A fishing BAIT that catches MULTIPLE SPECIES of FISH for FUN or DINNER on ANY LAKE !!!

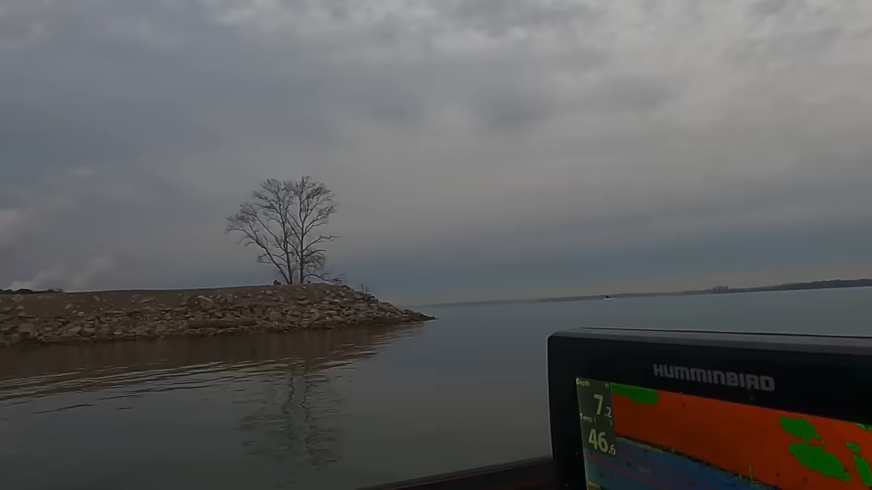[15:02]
down here in decatur you boy you better have your one of these right here to
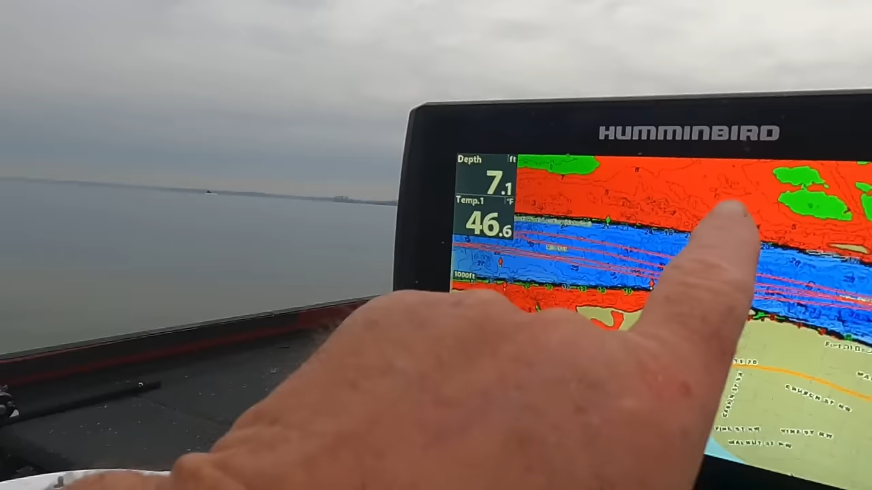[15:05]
On screen: depth 7.1 ft, water 46.6°F
know where you go you gotta stay out in that river channel see if you get over in that red right there boy you tell your
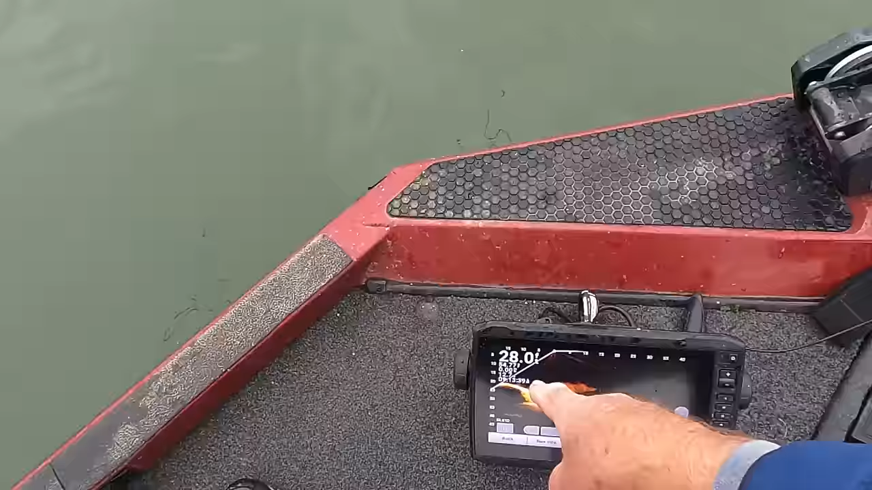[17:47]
off right there see it drops off uh that's about 20 foot and it's about 30 foot so it just dropped
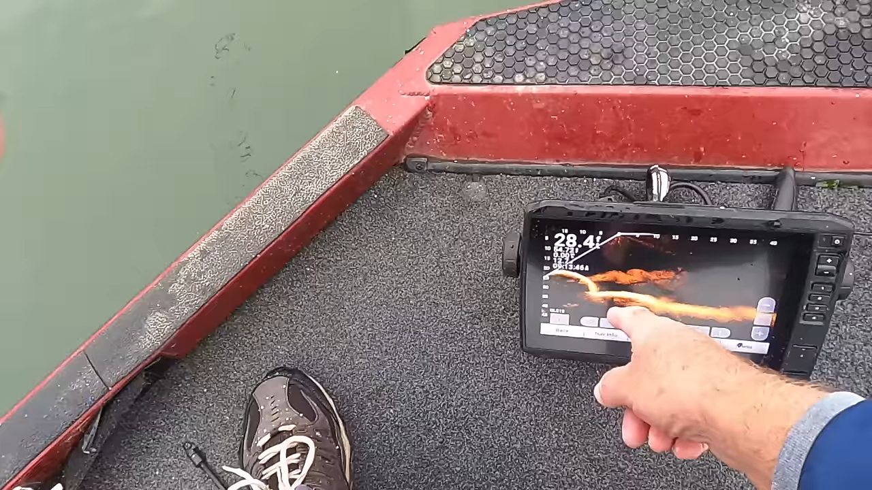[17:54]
big drop off and these fish are hanging out right behind that drop off that current you can see the current right here going that way